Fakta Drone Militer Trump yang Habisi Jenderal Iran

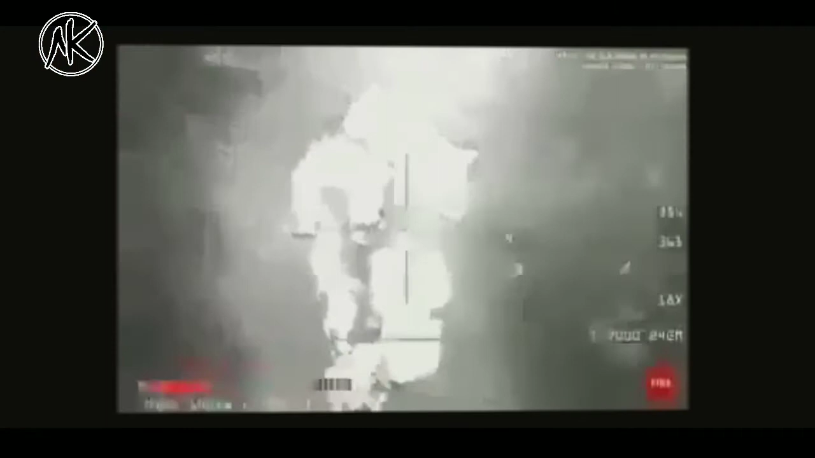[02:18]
pengawasan, dan pengintaian MQ-9 juga digunakan sebagai bagian
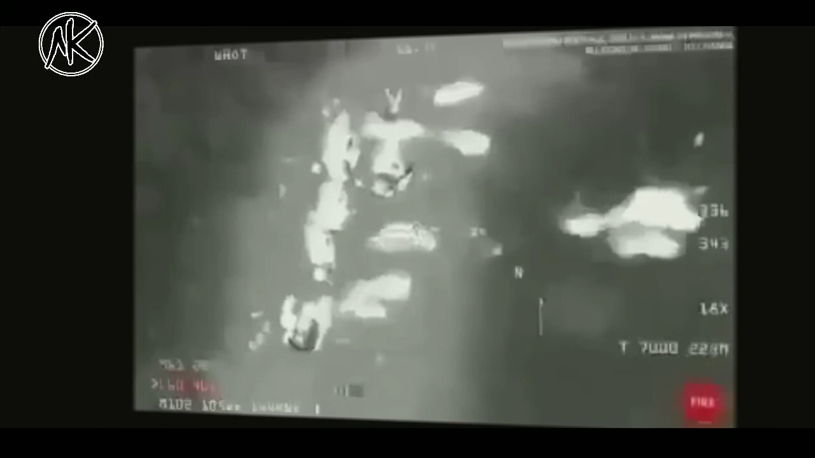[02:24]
sistem yang mendukung penyerangan dan darat Untuk mendukung penyerangan tersebut,
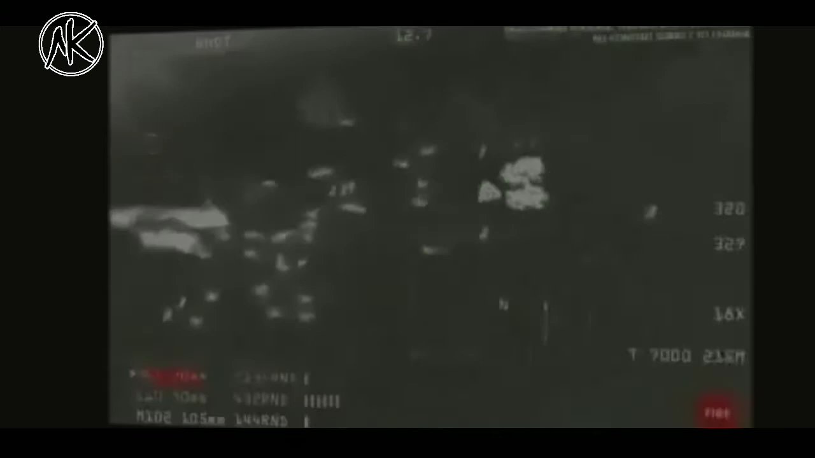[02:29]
MQ-9 digunakan untuk memperoleh atau melacak target dan intelijen